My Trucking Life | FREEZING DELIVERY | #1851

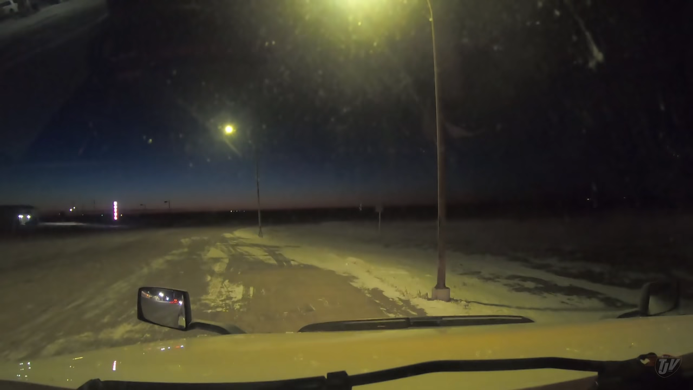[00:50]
Good morning, everybody. We're here in Saskatchewan on Highway 16 at the 24/7 truck stop, and it's cold. This is the coldest it's been yet this season for me.
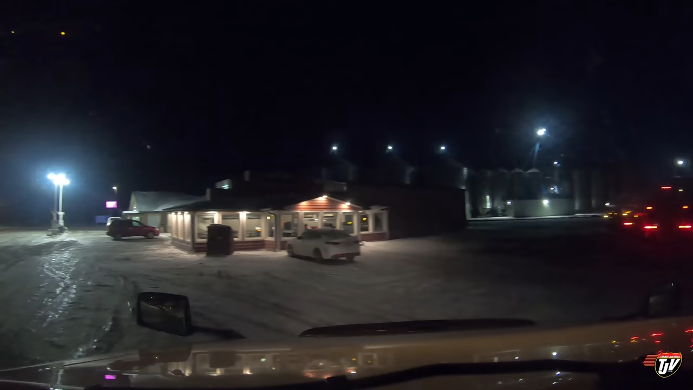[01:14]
I can see the exhaust vapor coming out of my stack behind my truck. You can see it coming off these trucks parked here as well. You know, that's the sign that it's cold.
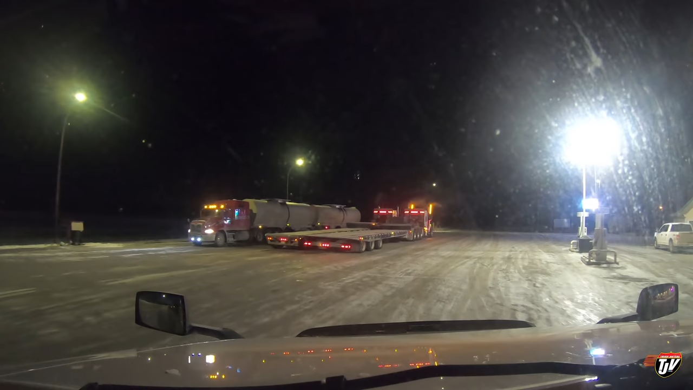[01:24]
Oh, this guy's got like LEDs all the way up his CB antennas. That's interesting. Never seen that before. Cool. Huh. So we're going to Wakaw, Saskatchewan. A little over an hour and a half and we'll be there.
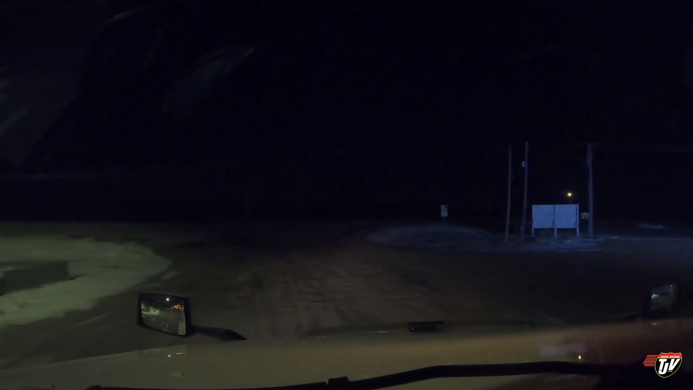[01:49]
Should be there right on time around 9 a.m. It's minus 23 Celsius outside.
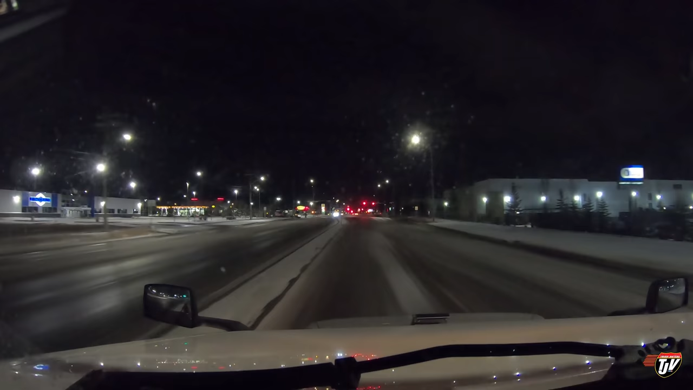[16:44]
Just pulling up to the Flying J. It is 20 minutes after 7 in the evening. You guys think there's going to be parking for me? I mean, there should be at this time, right? It just feels like it's a lot later than it actually is because it's so dark already. Approaching destination in 100 meters on the right side. On the right side. Flying Hook. You have arrived at your destination on the right side, 11511 40th Street.